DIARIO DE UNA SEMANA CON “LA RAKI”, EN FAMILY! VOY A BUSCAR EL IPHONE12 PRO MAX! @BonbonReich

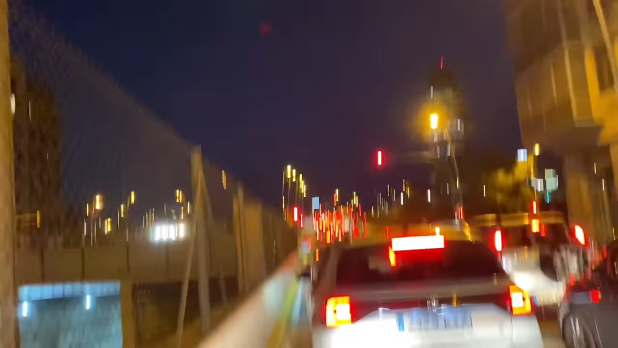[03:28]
tenía ganas de volver Pero había mucho tráfico La vuelta para mi pueblo Así que Bueno al final lo conseguí Mis perros ¡Ah!